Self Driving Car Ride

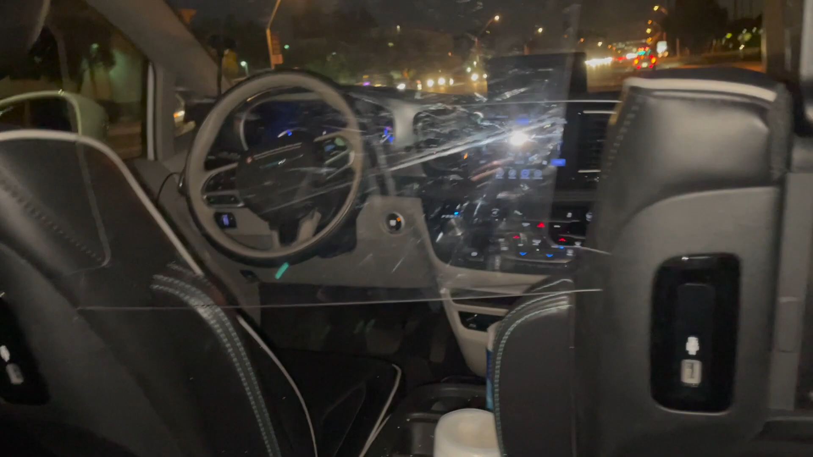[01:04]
There are some geographical details that are curious. The car passed our friend's house and stopped two houses away to pick us up. At the restaurant, the car stopped at what seemed to be a random location in the parking lot about 30 feet away from the door.
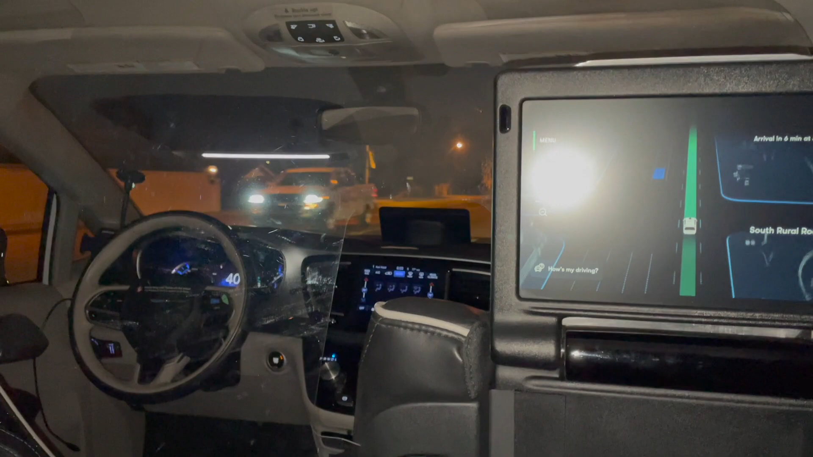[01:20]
Not an obvious GPS location or a place where a human driver would drop off passengers. Later in the video, I'll show a better picture of the video screen. For now, note what looks like mist that appears at the edge of the screen. That is trees along the road. There's a baby seat in the third row. So there are only three seats available for other passengers.